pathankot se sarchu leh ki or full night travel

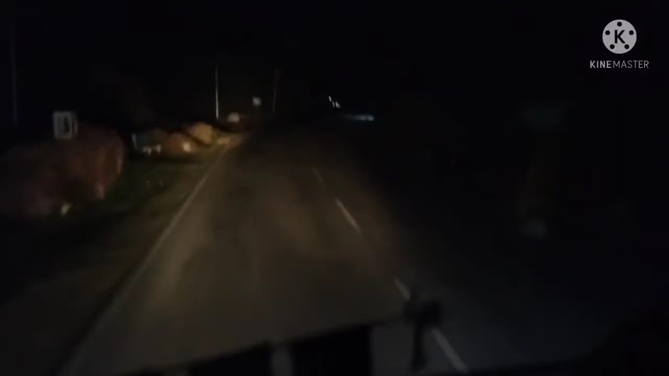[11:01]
तो ये अभी हम पहुंचे हैं नगरोटा पकवा किया है क्रॉस एक छोटे से गांव में गांव का नाम पता नहीं तो रात के बज चुके हैं 1:30 सफर है कंटिन्यू।
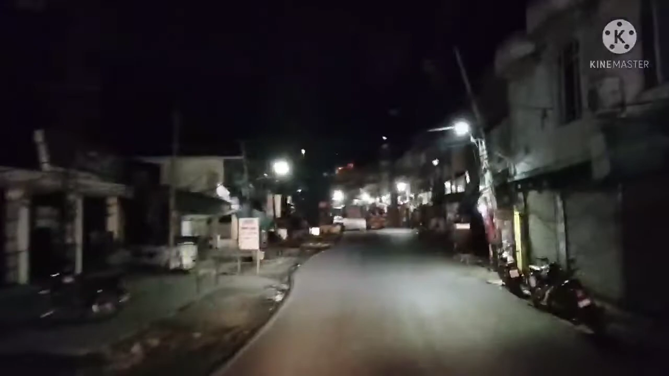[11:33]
ये है पालमपुर की सिटी लोग अपने घरों में सोए हैं आराम से और हम चले हैं सड़क पे। ये जिंदगी होती है एक गाड़ी वाले की जो
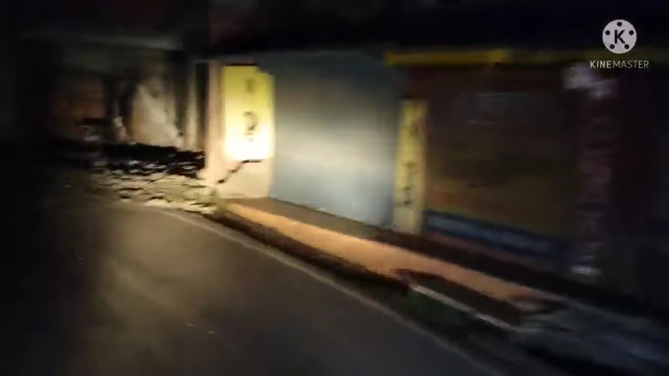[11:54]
सैनिकों की तरह रात दिन लड़के लोगों का जो है
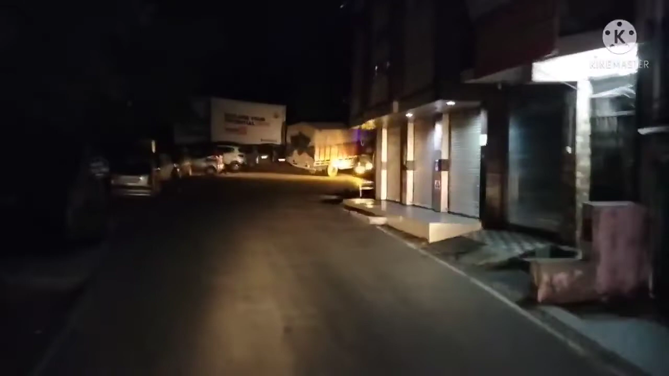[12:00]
गई बस तो यहाँ पास देना हो गया थोड़ा मुश्किल।
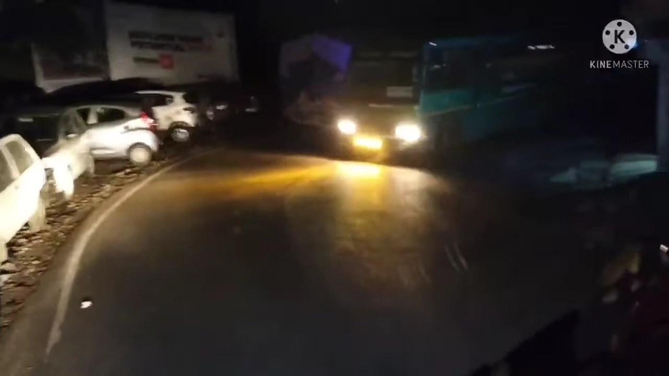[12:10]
ये बस वाले भाई साहब ने भी बहुत ही ज़्यादा ऊपर दबा लिए गाड़ी। चलो देखते हैं हम भी निकालते हैं गाड़ी। केलांग मंडी धर्मशाला बस आई है ये। चल चल
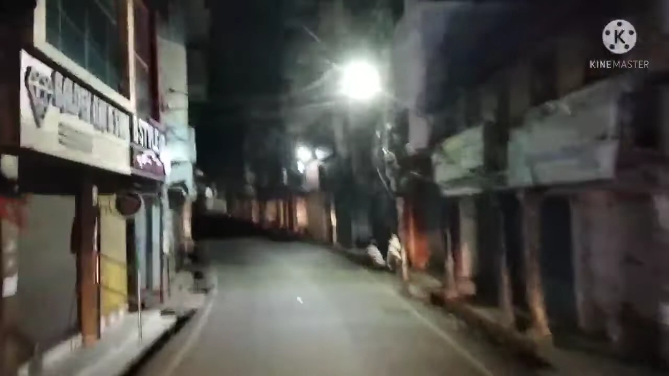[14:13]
यह है पालमपुर का बाजार तो यहाँ से आगे चलते हैं बैलनाथ से जाएंगे मंडी की ओर। हमारी 6 गाड़ियां चली हुई हैं 7 सरचू के लिए। ग्रिफ का सीमेंट लोड किया हुआ है हम लोगों ने
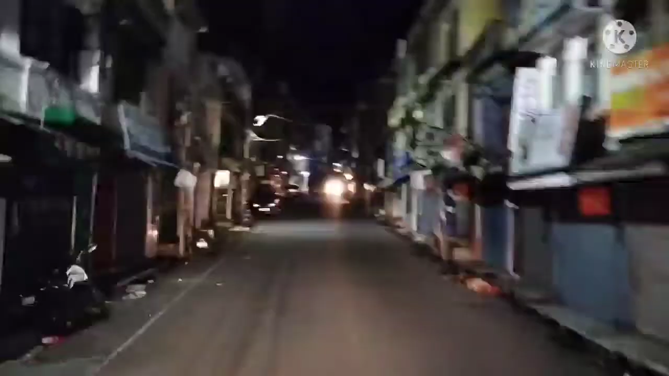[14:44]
तो चले हैं आगे से आगे का तो रुक जा रहे भाई रुक जा नहीं रुका आ गया कार वाला भी लेकिन चलो ज़्यादा कुछ हो गया पास।
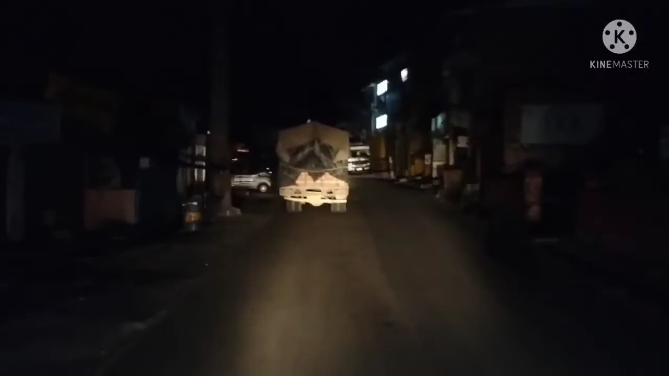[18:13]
बहुत ही रगड़े से आए थे लेकिन यहाँ पे कुछ स्लो हो गए हैं, अब इससे पास ले लेंगे हम बिल्कुल रगड़े के साथ।
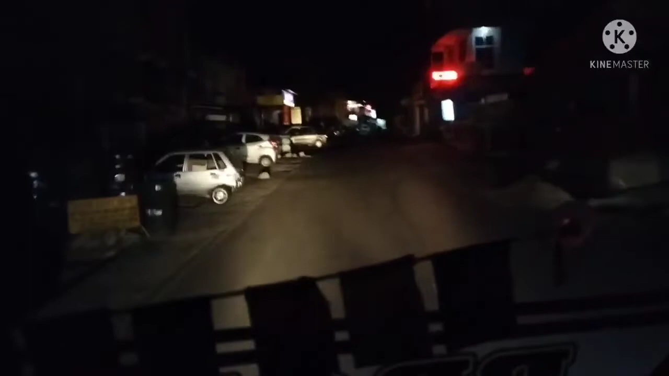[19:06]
तो यहाँ पे खत्म हो चुकी है बैजनाथ की मार्केट। चलो फिर मिलते हैं आगे।